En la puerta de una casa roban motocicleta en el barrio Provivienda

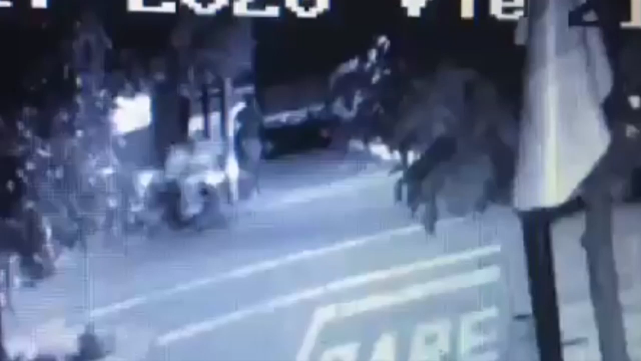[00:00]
Una víctima más por los dueños de lo ajeno narra la situación en la que Malichores se llevaron su medio de transporte, asegura la mujer que el hecho se dio en cuestión de minutos sin ninguna explicación.
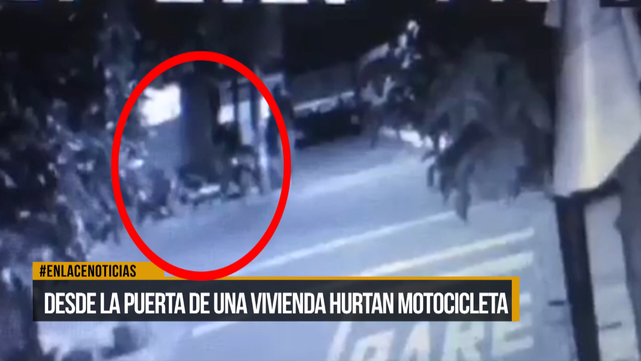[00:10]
Me robaron la moto el día viernes en el transcurso de faltando 5 para las 9, estaba en la casa en un cerlar y abrir de ojos, pues me entré a hacer unas cosas y durante 5 minutos máximo salí. Mi marido porque iba a salir para el trabajo y ya no estaba la moto, entonces en ese transcurso, abrir y cerrar de ojos me robaron la moto.